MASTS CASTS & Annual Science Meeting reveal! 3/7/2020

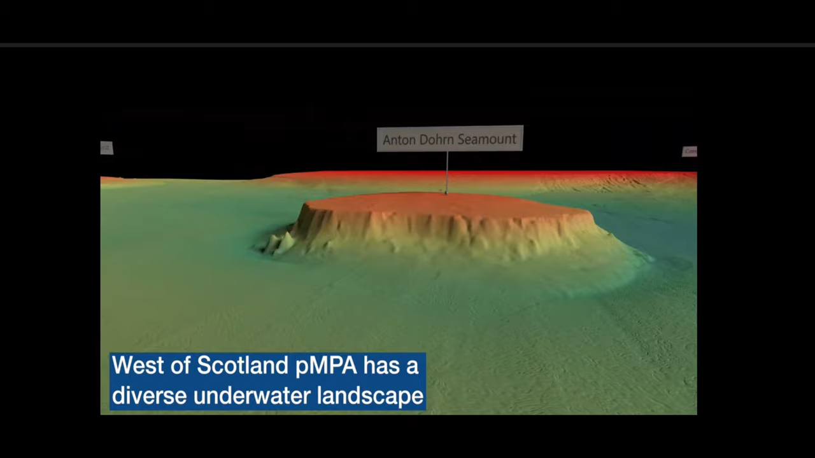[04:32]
We're looking at about over 100,000 square kilometers of diverse marine landscape,
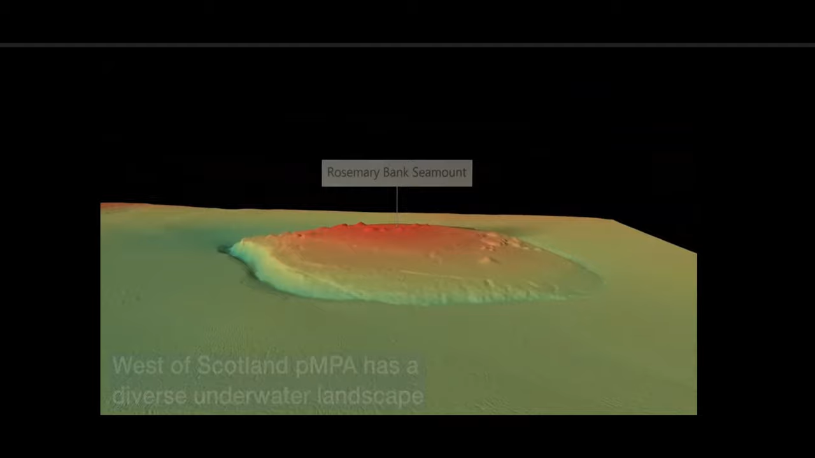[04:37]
including Rosemary Bank Seamount and Antondoran Seamount.
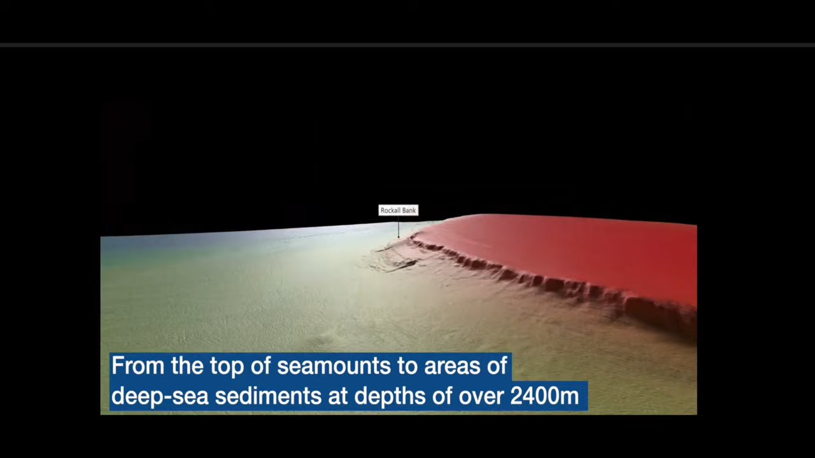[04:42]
And the area itself contains lots of